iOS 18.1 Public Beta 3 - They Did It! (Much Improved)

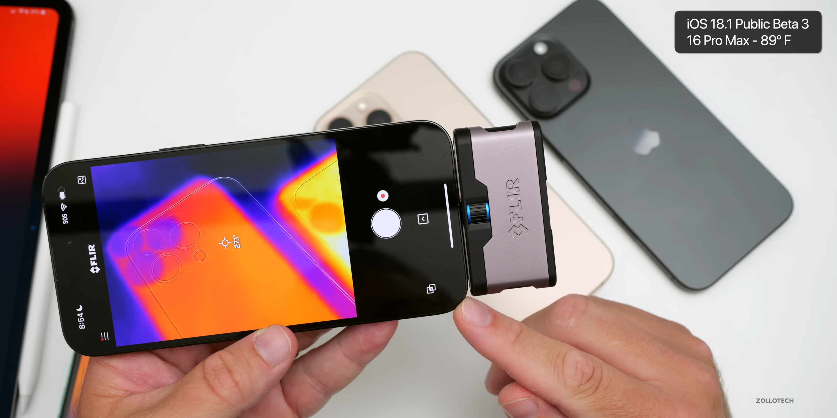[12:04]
18.0.1 on a 16 pro max we have about 28 degrees celsius so it's staying nice and cool no